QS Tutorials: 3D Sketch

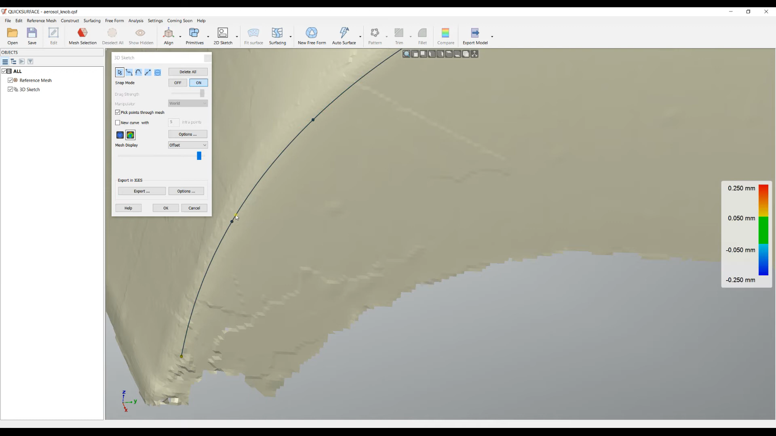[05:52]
As you can see now my curve is not as close as I want to the mesh so you have an option here for example to double click to insert another control point then you can manipulate and you can adjust your position or you probably want to insert more control points in order to get within the given accuracy. So at any point you can just switch this off
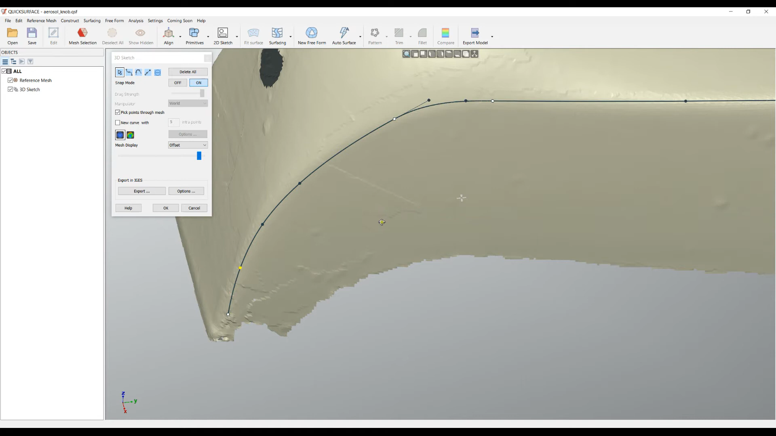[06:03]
and remove your tolerance control. Another option for the tolerance control is what is called pass and fail option. This would mean that it will color the curve in green if it is intolerant and everything else will be in red. So you can instantly see what is out of the tolerance
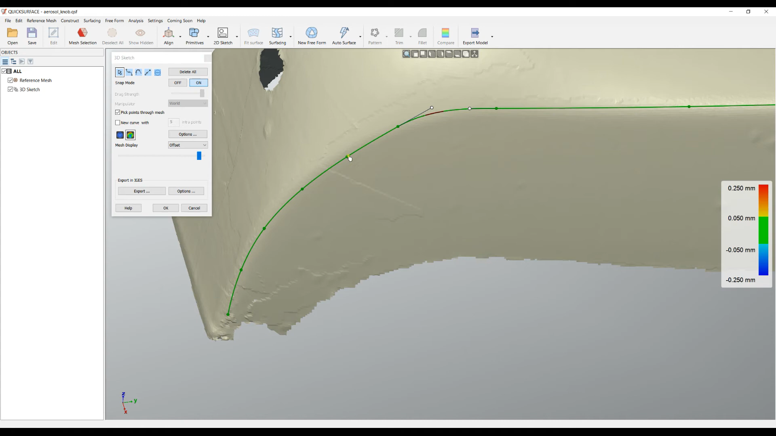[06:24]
and you can adjust your curvature and positioning in space in order to achieve your tolerance.